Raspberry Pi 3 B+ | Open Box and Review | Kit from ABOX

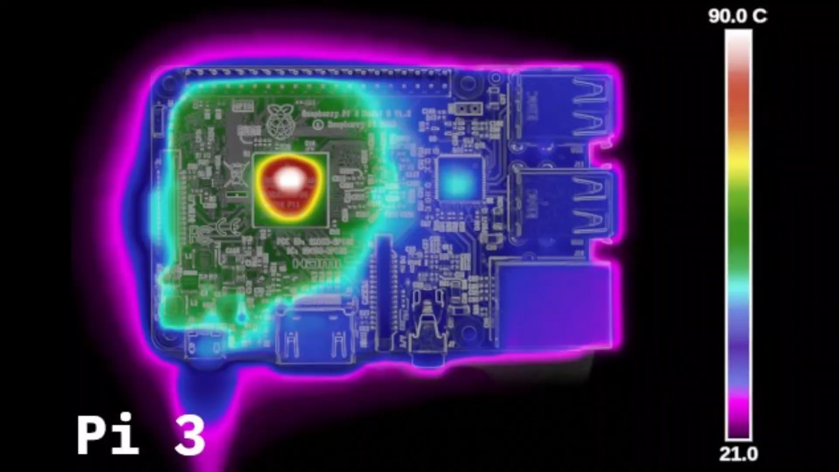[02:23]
On screen: scale top 90.0°C
of this new Raspberry Pi and I saw that the heat is much better
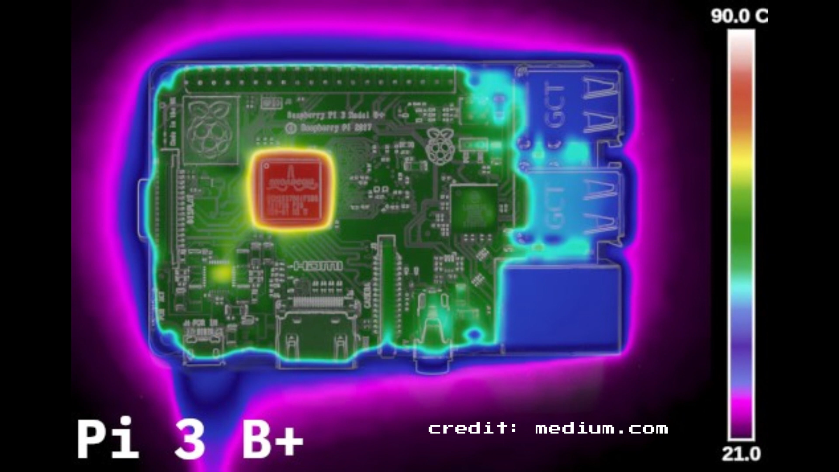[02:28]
On screen: scale top 90.0°C
spread all around the board rather than concentrated on the processor so that's why I say before that you probably don't even